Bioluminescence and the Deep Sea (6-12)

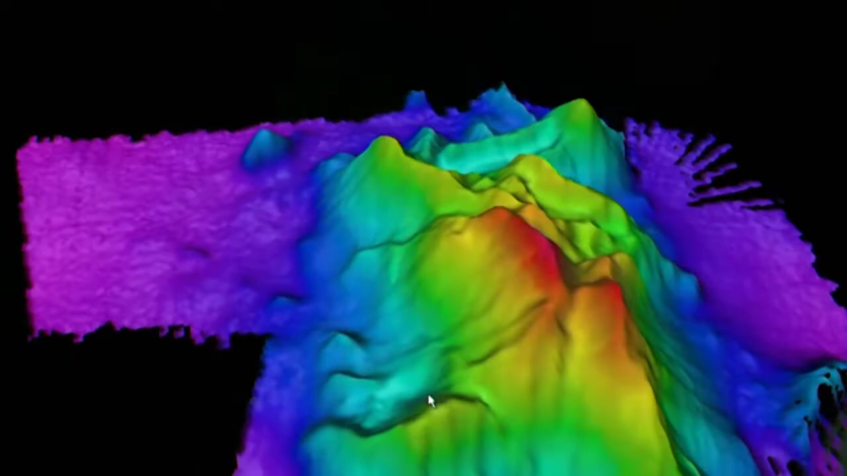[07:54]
Okay, so these colors, it's kind of confusing. It's not just a rainbow to look pretty, but the colors represent depth.
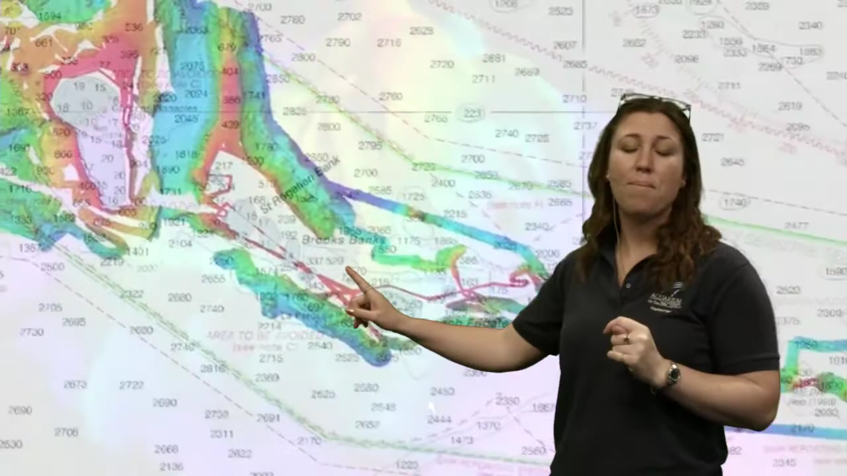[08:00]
So the reds and oranges and yellows, those are shallower, and then the blue tends to be much darker.